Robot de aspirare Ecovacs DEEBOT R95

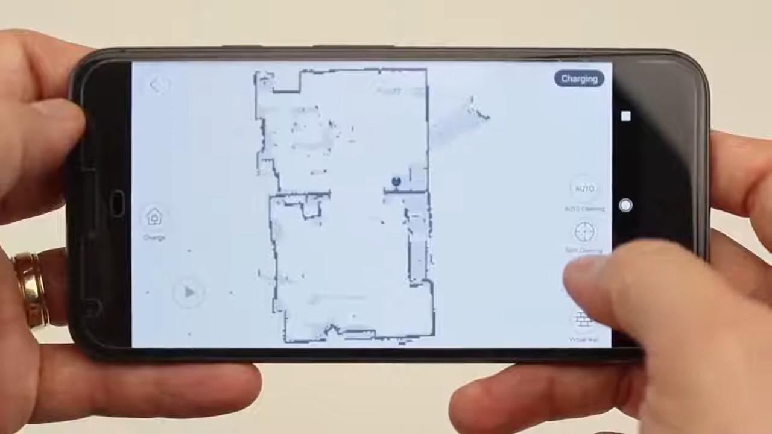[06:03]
and can be sent to clean any number of rooms specifically via this screen.
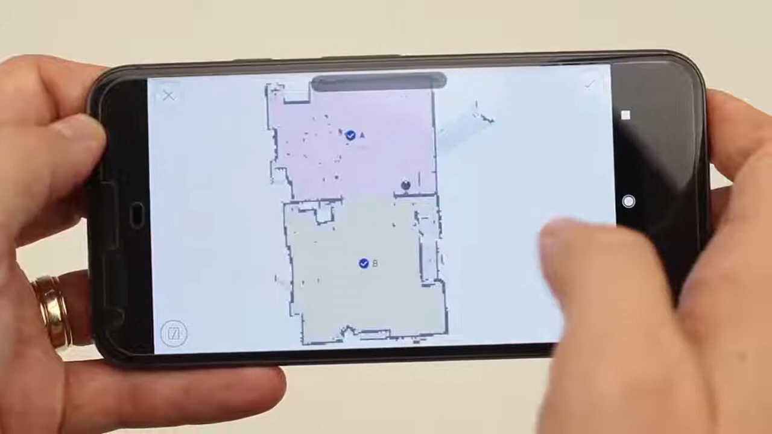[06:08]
In fact, going back to that intelligent navigation aspect, I had sent the vacuum to clean the back bedroom as a test to see how well it navigated,
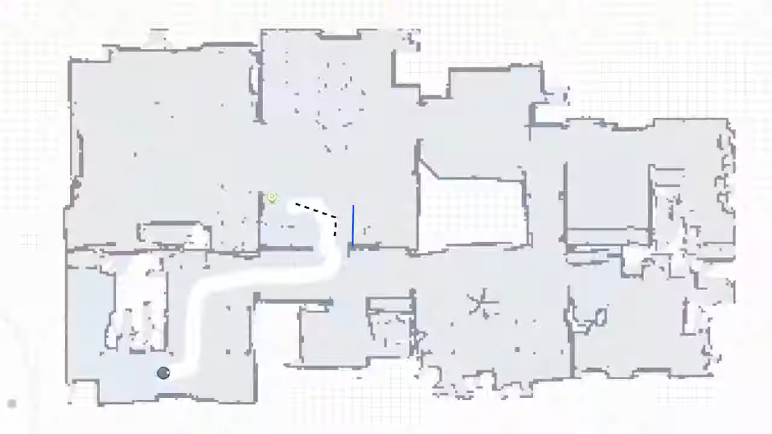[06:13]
and one of the doors in the halls had accidentally gotten shut after the vacuum made its way to the back. Once it was done cleaning, it attempted to return the same way it came, only to find a door blocking the path.
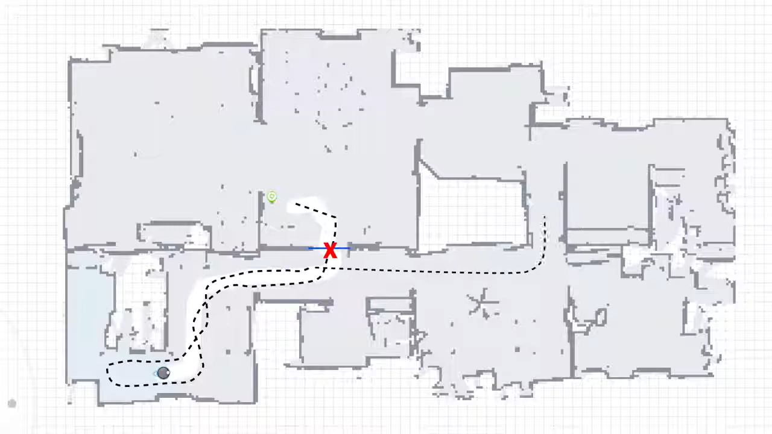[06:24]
After a few seconds, the vacuum turned around and headed back the opposite way, coming around through the kitchen and back to its charger on a different path.
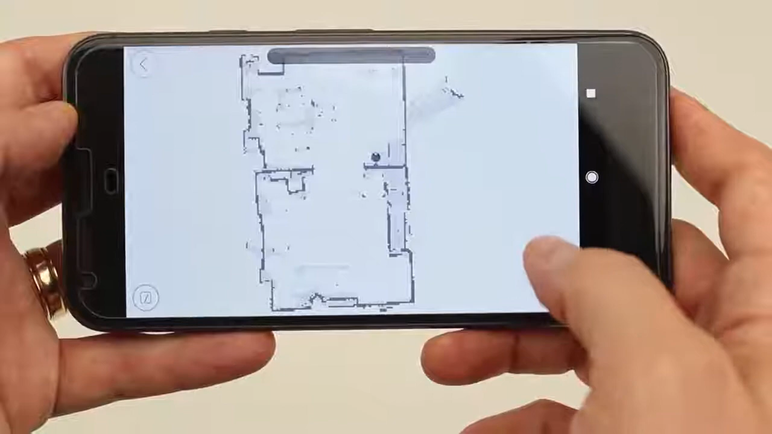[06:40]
You can also set up virtual barriers in the form of a single line straight across two points, or a box of any size and shape within a room, keeping the bot from getting to places it shouldn't. These features all add up to the most amazing functionality we've ever seen from a robot vacuum,
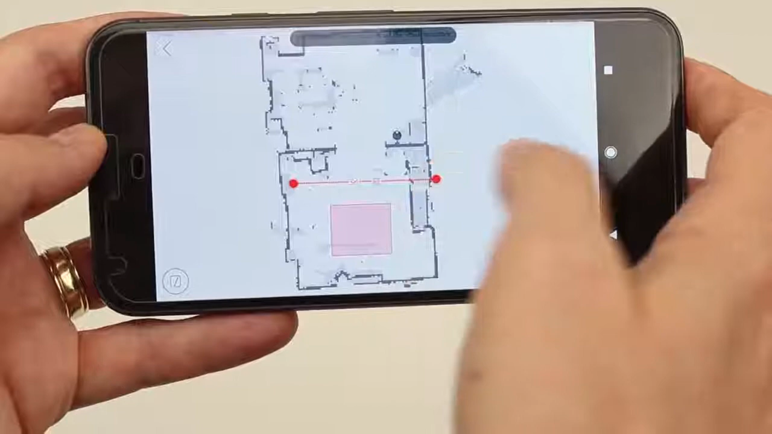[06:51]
and make the issues with keeping a map saved that much more of a travesty.